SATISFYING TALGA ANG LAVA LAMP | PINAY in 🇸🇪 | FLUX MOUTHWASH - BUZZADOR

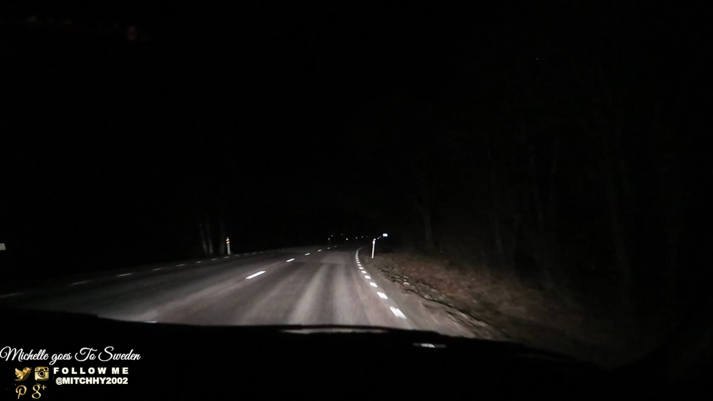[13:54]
Pupunta lang kami sa tapuna ng basura! And... Alas 8 ng gabi! Ganito dito! Ayan! Totally pitch dark! So... Wala kayong makikita dyan! Unless meron kayong kasabay na sasakyan! So... Yan yung kalye dito! Ay not kalye! Main road! So... Yan! And... Pag sumilip kayo sa bintana wala kayong makikita...